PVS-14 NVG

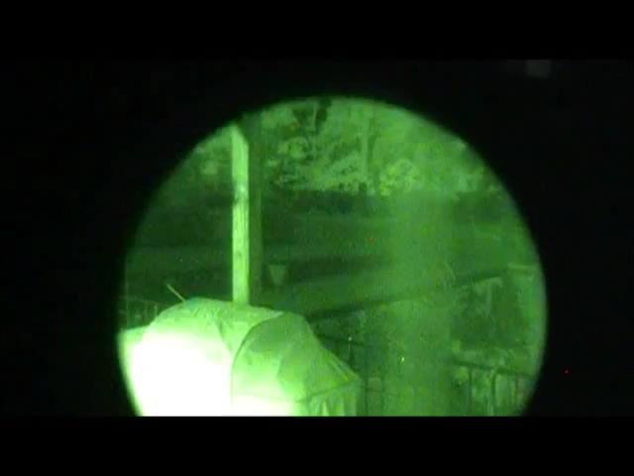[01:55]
That is my backyard, through the window, out the kitchen.
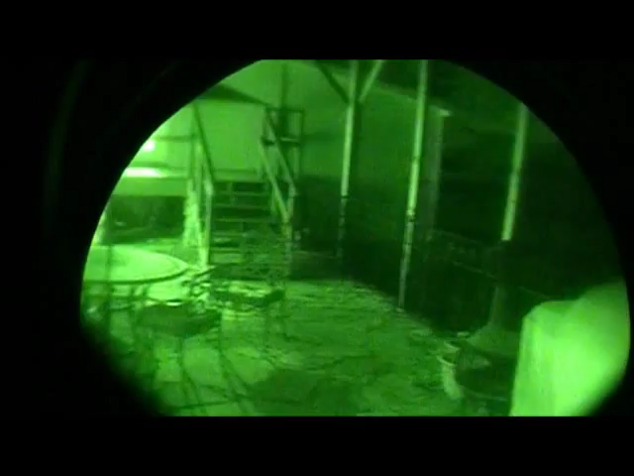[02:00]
Here's the pool out there.
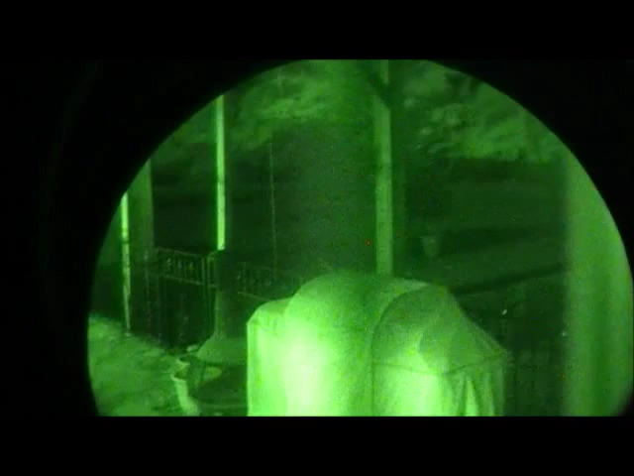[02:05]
Let's go out here and take a look. So here's pretty much what I see.
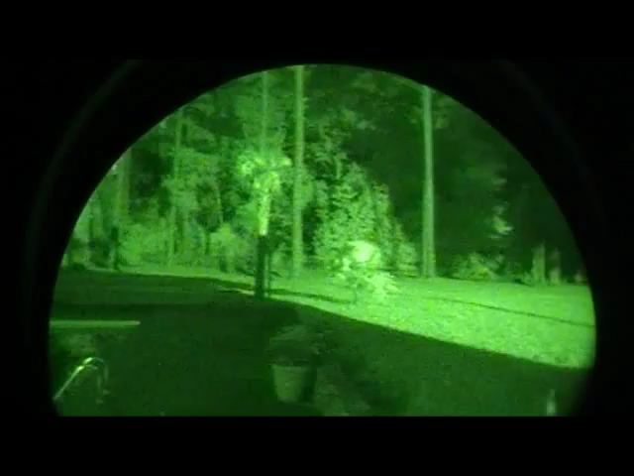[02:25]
And there's the palm trees. Take a look at the moon.
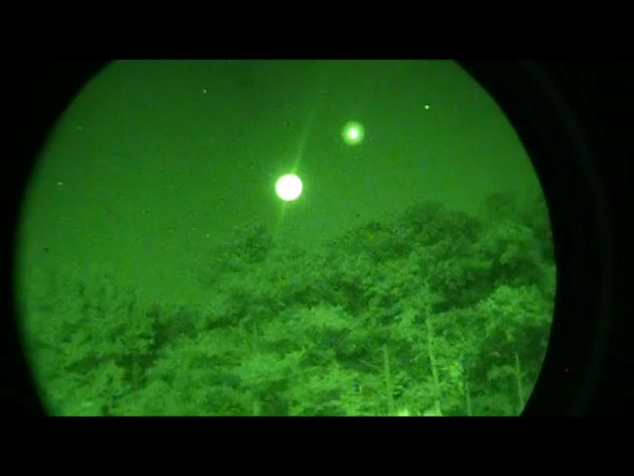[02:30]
There's the moon and the stars.
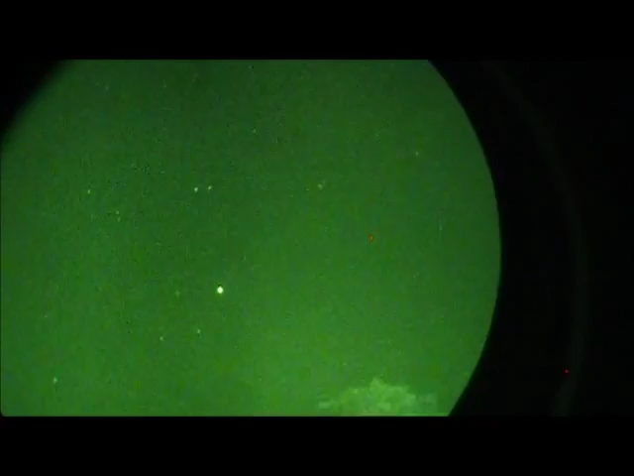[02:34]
There's all the stars out that I can't even... I can see a few of them with the naked eye. But that's probably not all of them.
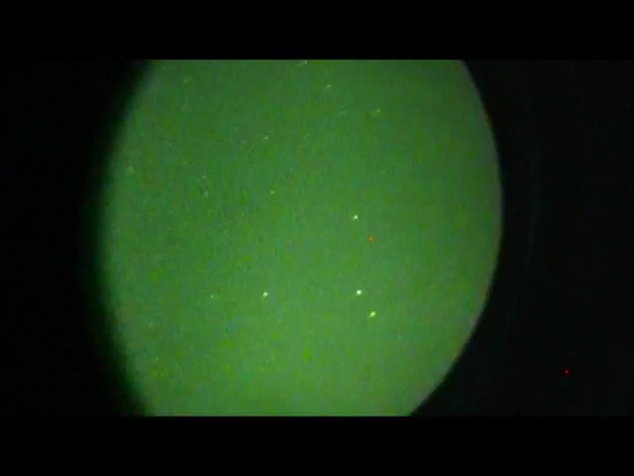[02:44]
There we go.
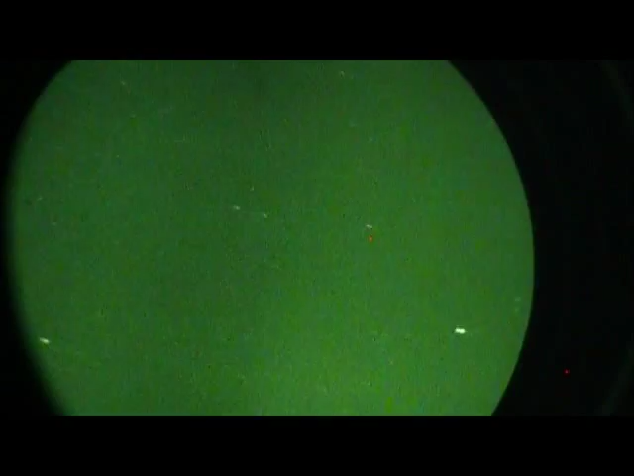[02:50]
So that is MVG. This is a generation 3 tube. It is aviation grade.
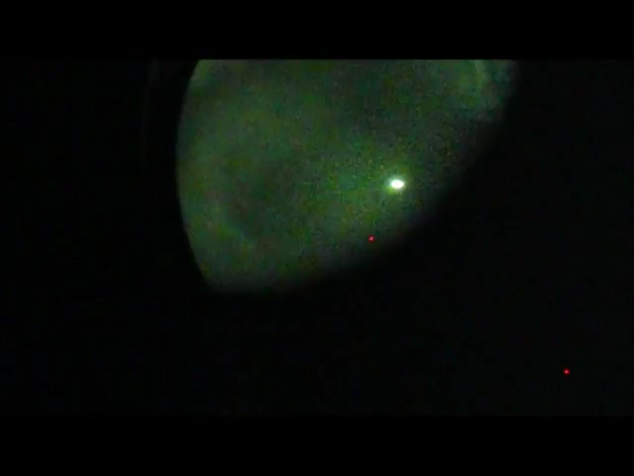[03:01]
It's not perfect guys, but I'll try to line it up here. So you can see that the objective lens of the goggle is a little bit bigger than the scope itself.
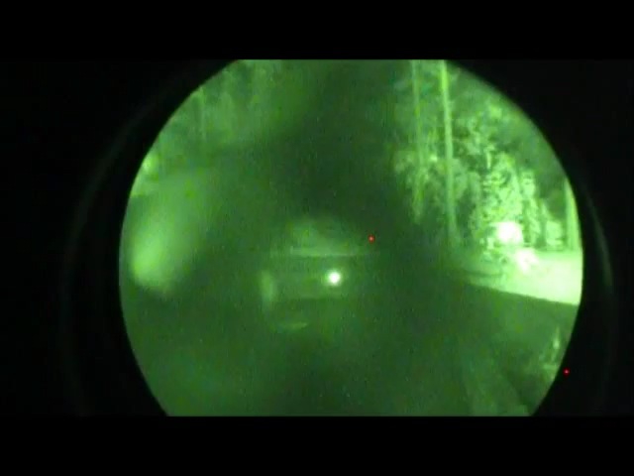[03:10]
So what I've done is I've tilted that goggle a little bit out to the right side.
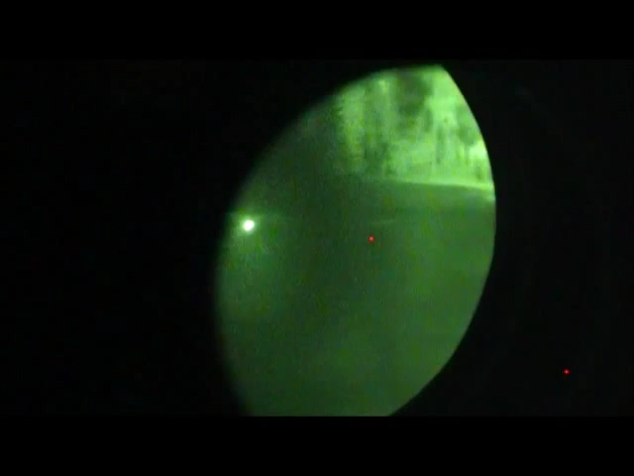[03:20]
And what that is going to allow me to do is look out that edge of that goggle with more light. Now any scope you look at is going to decrease the light,
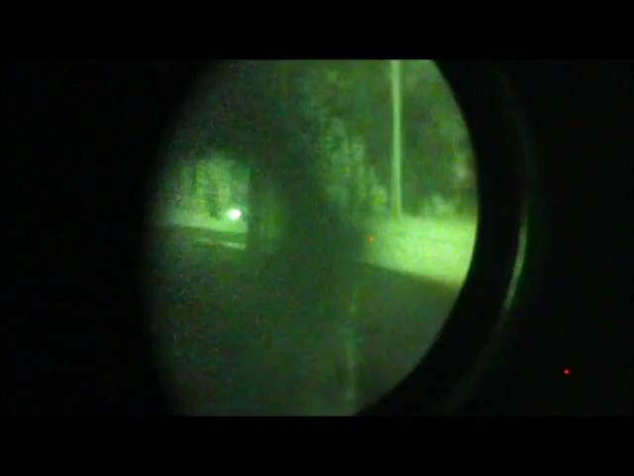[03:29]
but right now I'm going to be scanning out the edge of the goggle. Okay. And then when I am ready to shoot, I'll look at the center of the goggle, which is where that bright dot is over there.
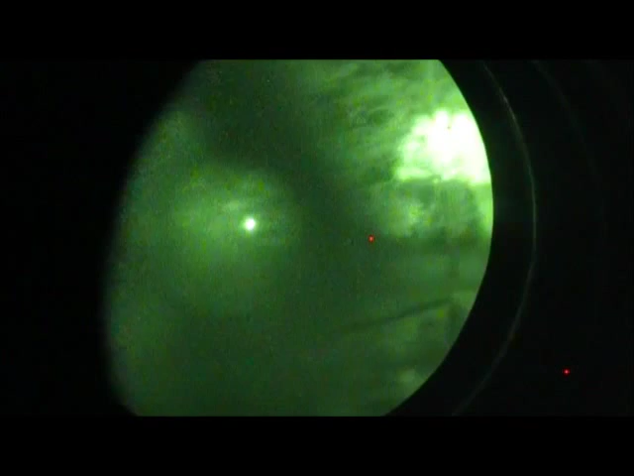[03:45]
Okay. You'll see that dot now.
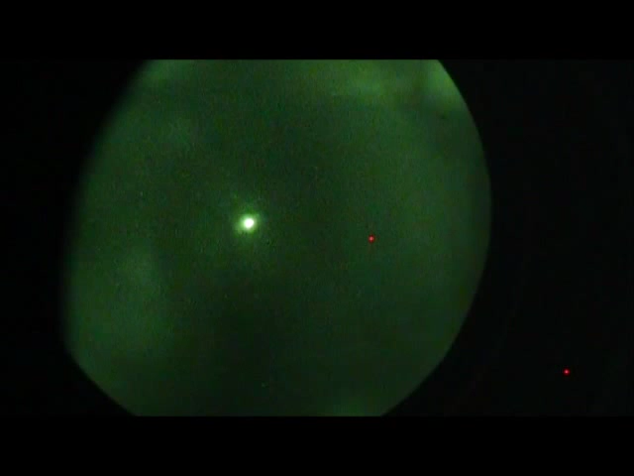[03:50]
The green dot. Okay. The little red dot over there on the right hand side is actually a blemish in the camera. So the bright green dot is the aim point of the rifle.
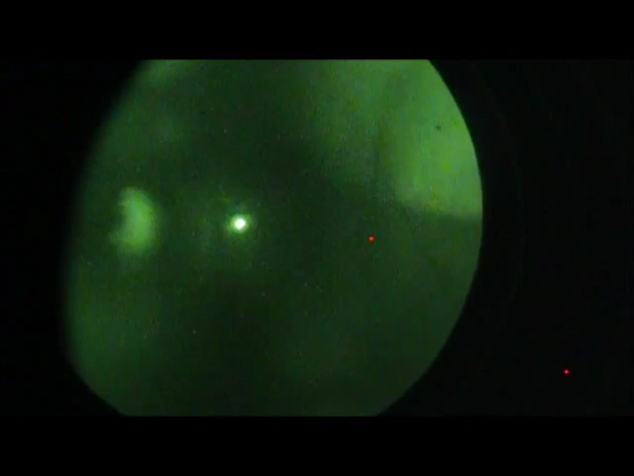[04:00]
So I'll scan out the right edge of the goggle.
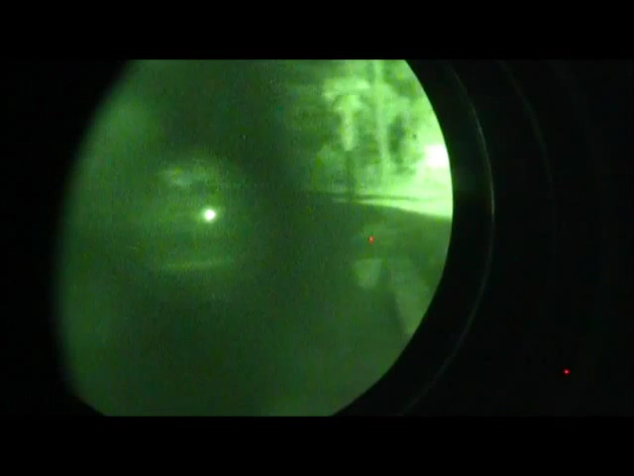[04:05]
Let's say I'm going to shoot that palm tree right there that we can see.
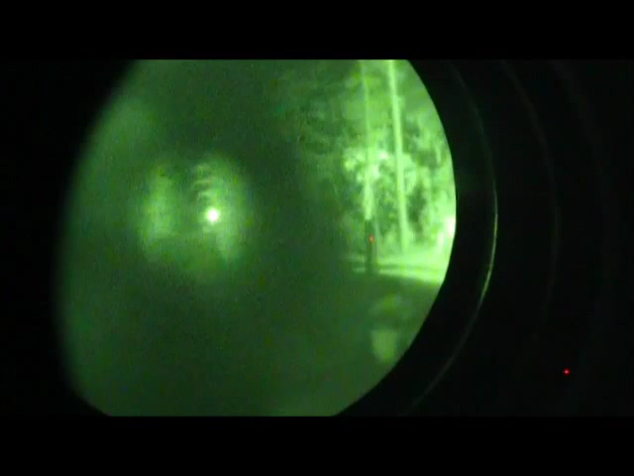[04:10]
Bring it over. And now I'm shooting the palm tree.
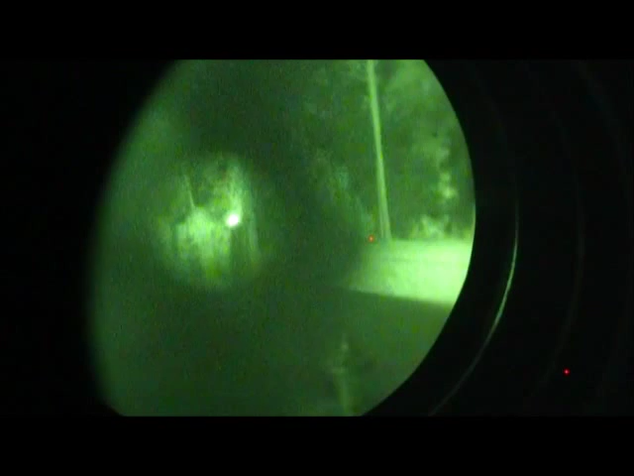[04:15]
There's the base of the palm tree. There's the leaves of the palm tree.
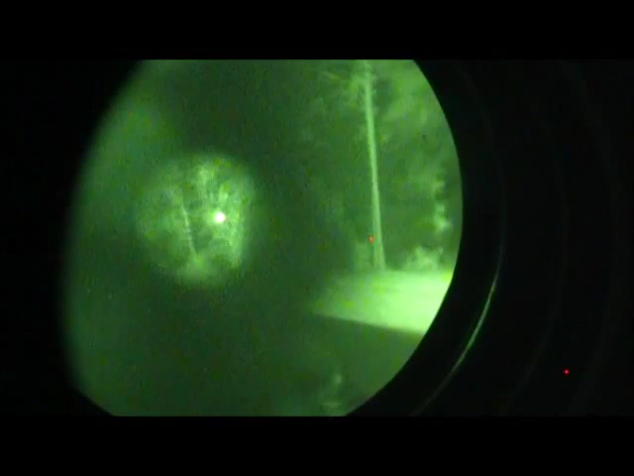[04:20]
Move it right back. I can look at it again. It's just a 2x magnifier, a 2x magnifier in that scope with the green dot.
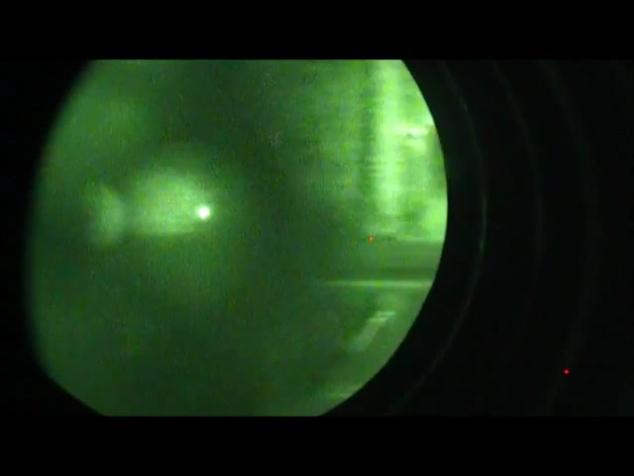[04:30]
So looking over there at the pool steps,
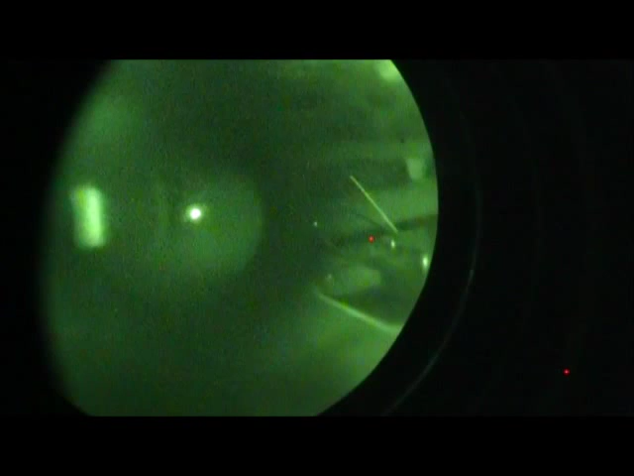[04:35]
slide it over, take the shot.